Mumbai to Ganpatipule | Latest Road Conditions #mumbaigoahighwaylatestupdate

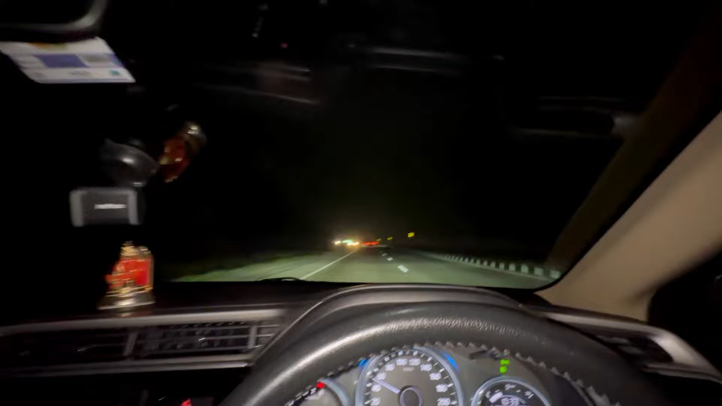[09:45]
एक्जाक्ली यहां से वीर रेलोई स्टेशन दिख रहे हैं लेफ्ट में वीर रेलोई स्टेशन है अल्मोस्ट दस बच कर 40 मिनिट और हम लोग पोच चुक है वहूर में जो की साहिल नगर से ज्यादा दूर नहीं है मतलब 2-3 किलोमेटर रही है साहिल नगर आपको पता रह अच्छी है मतलब यह देखो
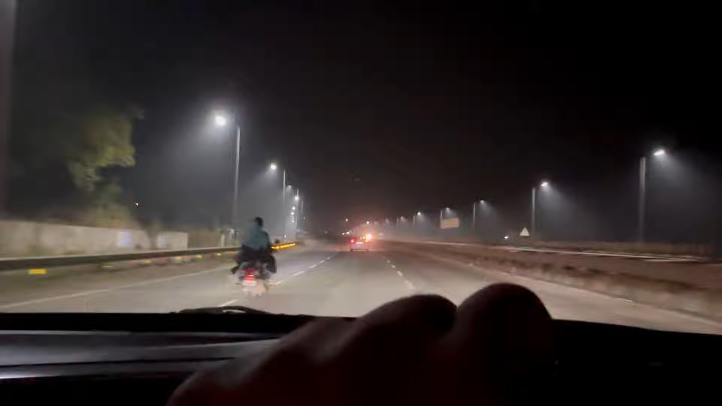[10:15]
आप देखी सकते हो काफी मतलब यहां पर रोश्नी वागर अच्छी है तो गाड़ी चलाने में दिक्कत नहीं होती है इस नाइस वान तो भाई यहां पर थोड़ा सा स्ट्रेचिंग ब्रेक के
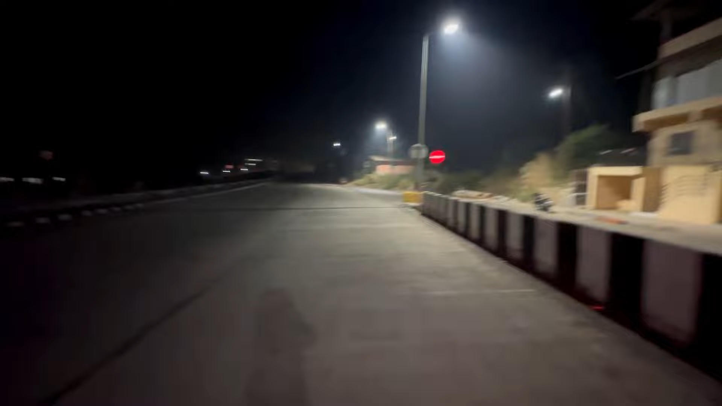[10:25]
लिए उतर गया था साहिल नगर में ही हूँ चेड
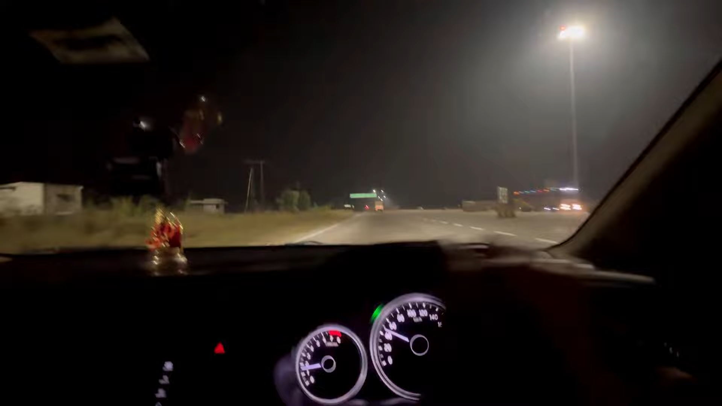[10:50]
से पास हो है चांडवे खुर्द ऐसा कुछ तो नाम था ओबिसली और टोल तो लिया नहीं जाएगा पारले पोलातपूर खेड रतनागरी पारल
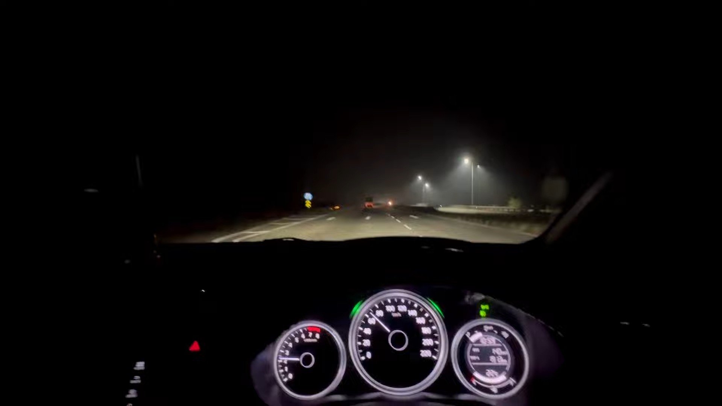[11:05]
मैं शोरी रोड़ इसको बोलते ना वो टाइप का रोड़ है भाई
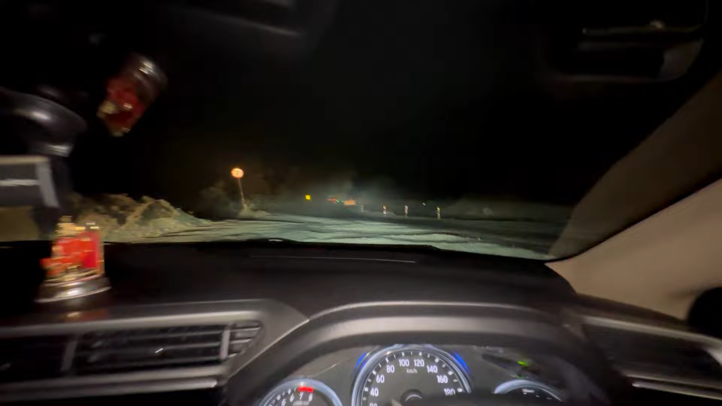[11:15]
यह रस्ता देखो पूरा खतम ही है रतनागरी यहां से वन
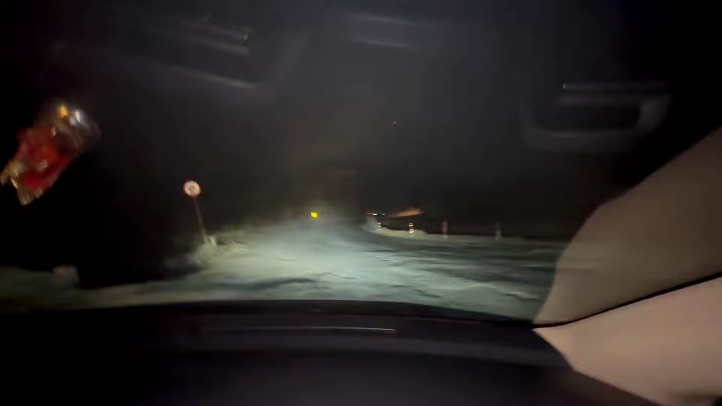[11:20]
फॉर्टी एट डिका रहा था चिपून सिक्स्टी किलोमेटर्स थोड़ी देर पहले था एकदम मसका वाला स्पार्ट
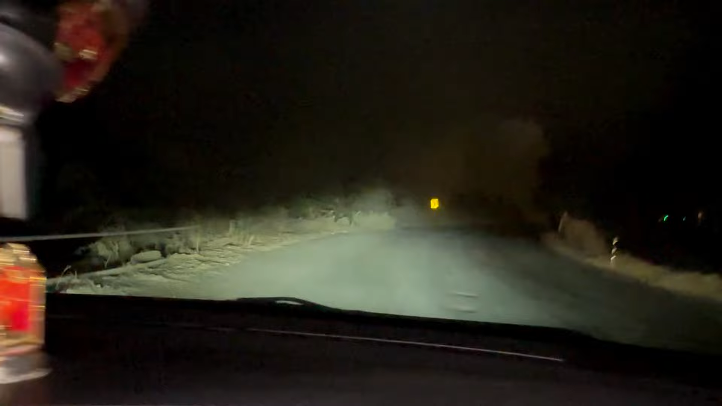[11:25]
था लेकिन अच्छानक से अच्छानक से डाइवर्जन आ गया और पूरा उबड़ खाबड रोड था यार रात के सवा ग्यारा बज रहे है और हम लोग का
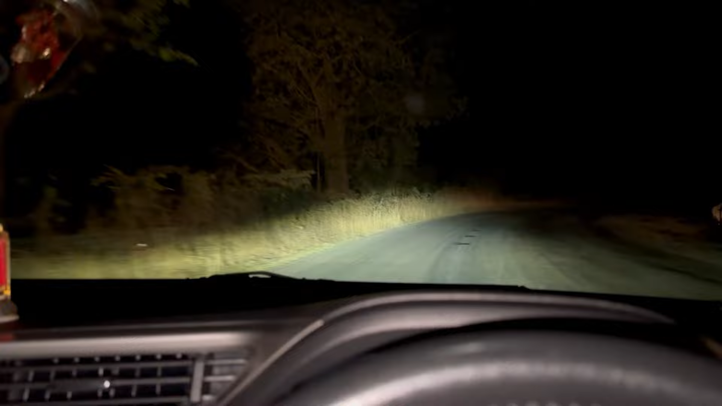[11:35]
डिस्टन्स हो गया 204 घर से मुंबई से ग्यारा बच के 20 मिर्ट और हम लोग घर सेक्शन में तो यह मैं बेसिकली मेरा
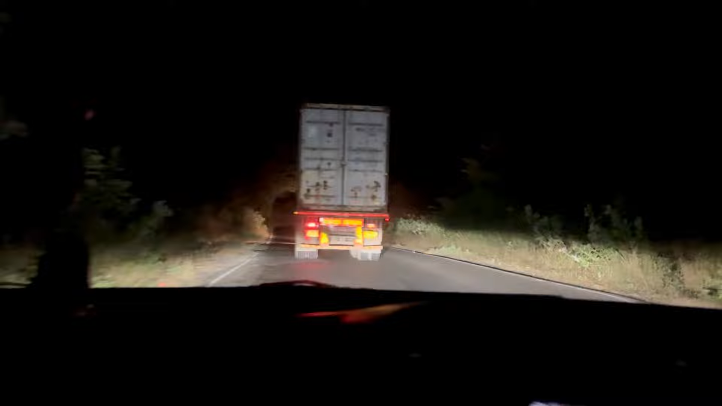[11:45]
स्ट्रगल दिखा रहा काड़ी मतलब नहीं है इसका पूरा देख के वर्टिक करना पड़ता है रतनागिरी 150 चिपूर्ण 61 और भरने
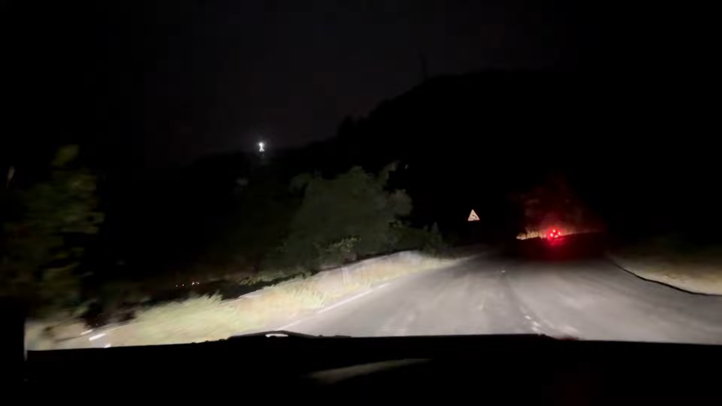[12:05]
खेड जो है 24 किलमेटर से इफ आम नौट रॉंग इस इस कशेडी काट इफ आम नौट रॉंग क्योंकि रात में ना कुछ दिखनी रहा बोड बट इस इस
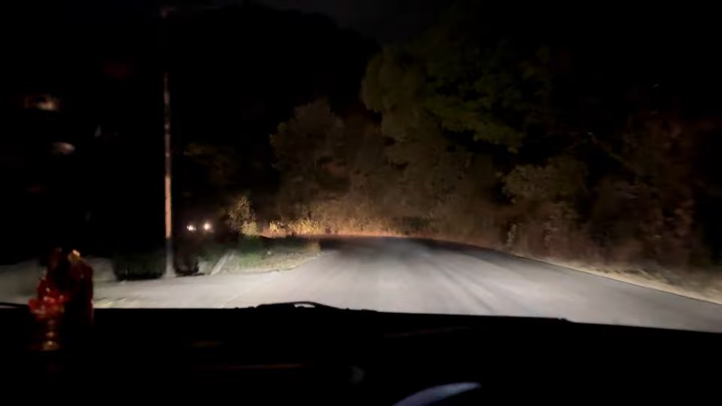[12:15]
कशे� की रोड कंडिशन घटिया मतलब 90% रोड खराब है पूरा खराब है भाई फाइनली कशेडी गाट का तम हो चुका है पंजी 350 रतनागरी 196 खेड
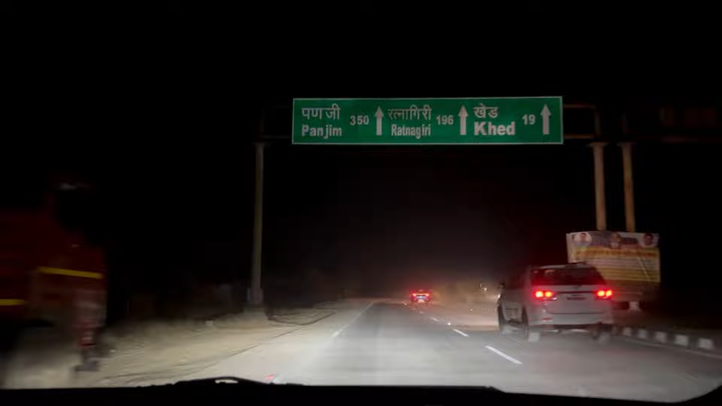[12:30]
19 किलमेटर्स होफुली यहां से थोड़ी
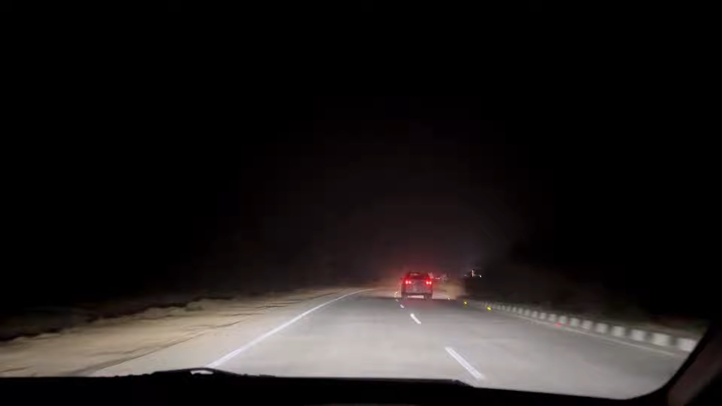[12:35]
देर के लिए रात मिलेगी मतलब फोर लेंड रोड कंटीनी होगा ऐसे लग रहा है म अगर कहीं दिग गई रोख जाओंगा तो भाई फाइनली चाय
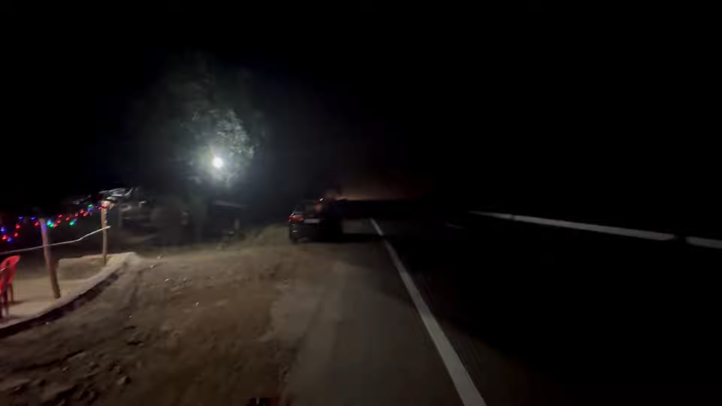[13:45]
तू थर्टी फोर किलोमेटर्स कवर्ड और हम लोग आ चुके हैं भरणे नाका खेड में यहां से आप दापोली बुरंडी भी जा सकते हो और
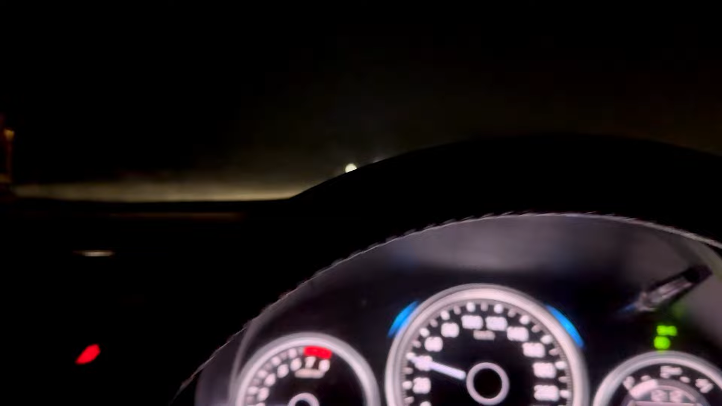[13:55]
टाइम हो रहा है बारा बच के बारा मिनिट एक्जाक्ली